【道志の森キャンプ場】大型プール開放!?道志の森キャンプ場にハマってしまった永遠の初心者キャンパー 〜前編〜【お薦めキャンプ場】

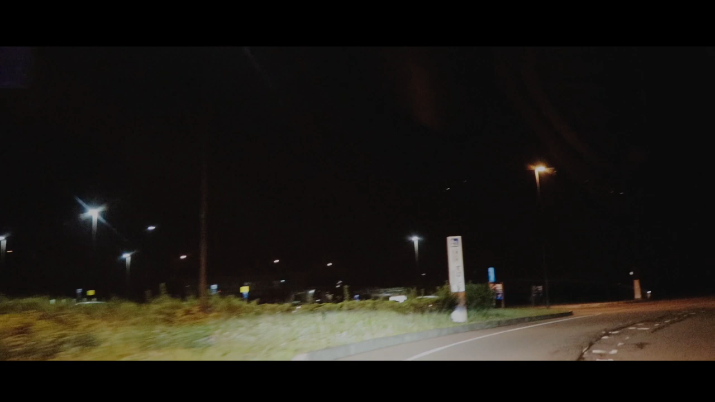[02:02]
走行しているうちに、道の駅に到着何度この道の駅に、お世話になったことか